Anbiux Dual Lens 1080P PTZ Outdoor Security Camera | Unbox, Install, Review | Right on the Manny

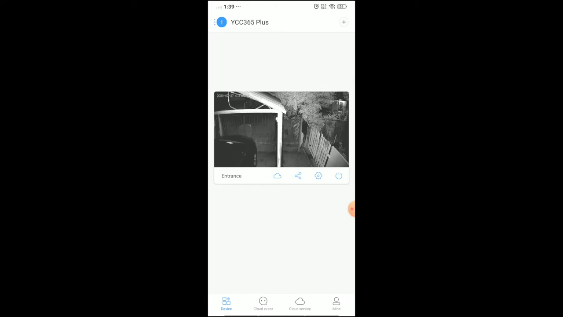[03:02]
As you can see, the response is pretty quick, but of course this will depend also on your internet speed.